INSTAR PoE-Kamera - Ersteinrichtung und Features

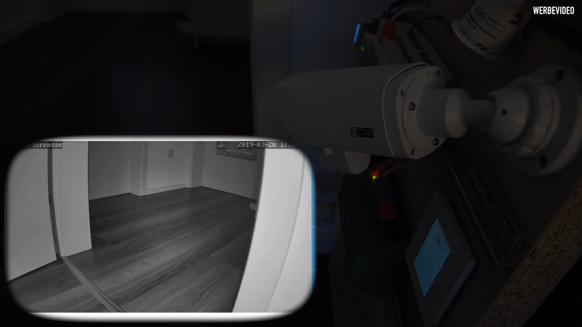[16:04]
Hier nochmal für zwischendurch die Nachtsicht. Also das ist wirklich gut, was die Kamera hier hinbekommt. Und da hat man eben diesen Infrarot-Nachtsicht-Modus und die Sicht ist auch im Dunkeln wirklich wunderbar.